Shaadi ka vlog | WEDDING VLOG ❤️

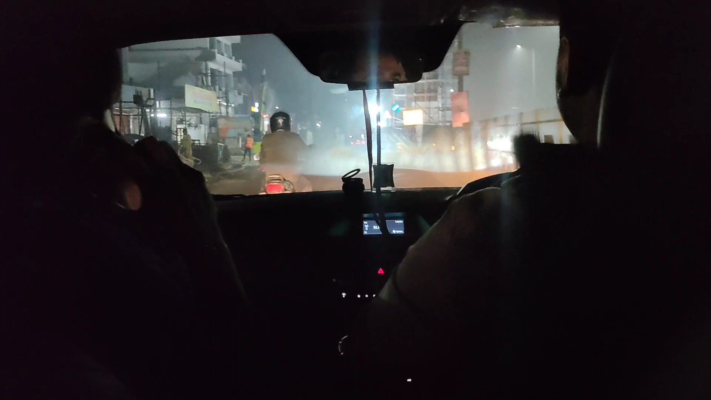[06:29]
तो भाई अभी हम घर से निकल चुके हैं और मोहित भाई हमारे साथ हैं, इनसे आपको मिलाएंगे लाइट में। अंधेरे में आपको गाड़ी में कुछ नहीं दिखेगा।
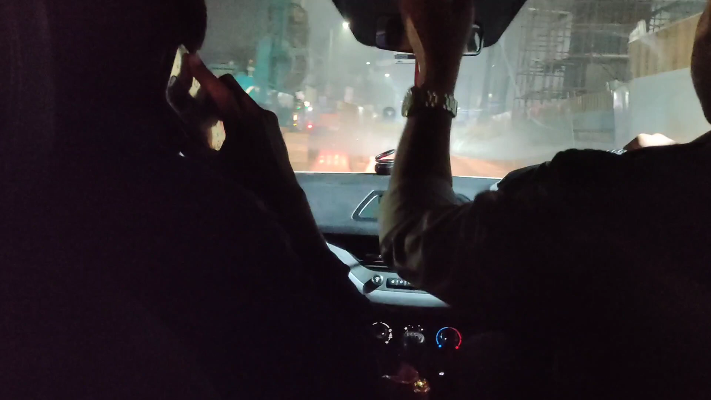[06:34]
तो अभी हम सारे फ्रेंड इकट्ठे हो गए, 10 मिनट में सब वहीं पहुंच रहे हैं, एक जगह मिलेंगे,